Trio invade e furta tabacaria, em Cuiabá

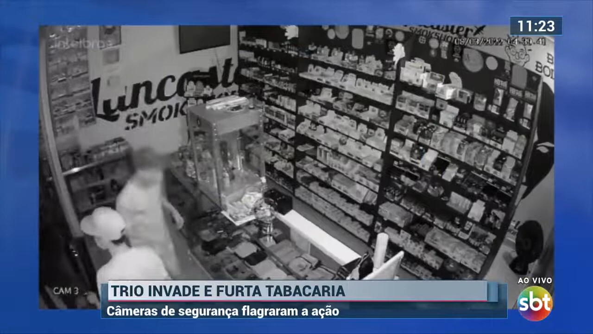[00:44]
Isso aconteceu ontem à noite em uma tabacaria praticamente no centro da capital.
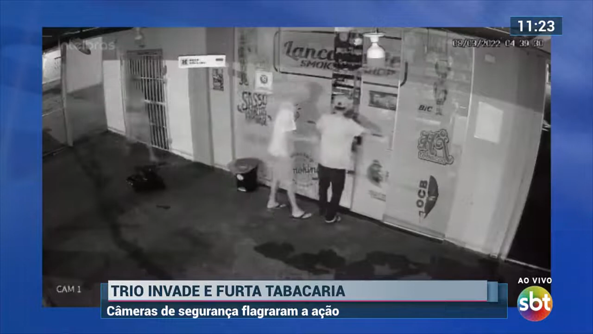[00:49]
Serginho Lapada conseguiu essas imagens para a gente. Mostra a ação dos três apazes que não têm dificuldade para arrombar a porta do estabelecimento. Entram e em poucos segundos eles recolhem vários produtos da tabacaria. Em tabacaria tudo é caro. O prejuízo? Muito grande. Agora, presta atenção no desabafo do empresário,